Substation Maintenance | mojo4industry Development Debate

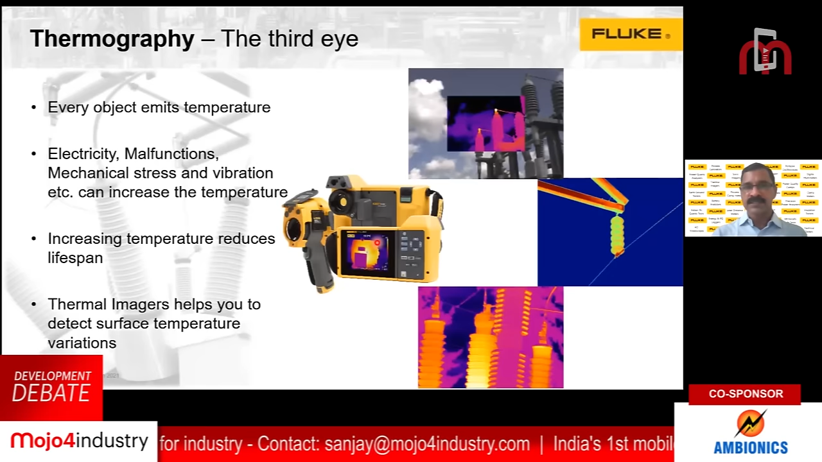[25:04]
Thermography can be your third eye to find what is the temperature differences in utility equipments.